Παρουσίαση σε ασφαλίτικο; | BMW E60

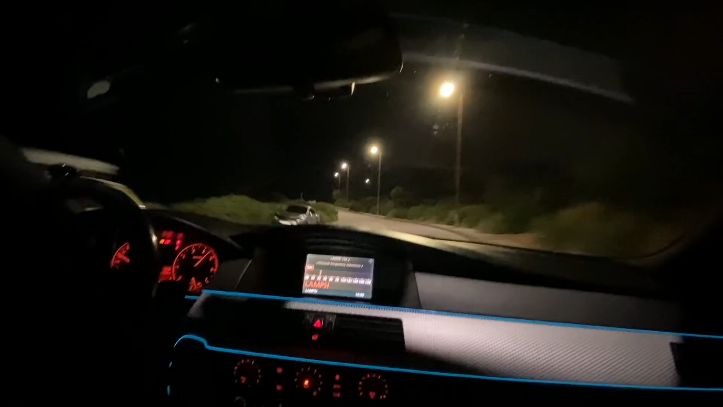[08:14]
Λοιπόν, και εδώ πέρα βλέπουμε έτσι επιχείρηση της τροχέας με μπιστόλι για τους οδηγούς που τρέχουν.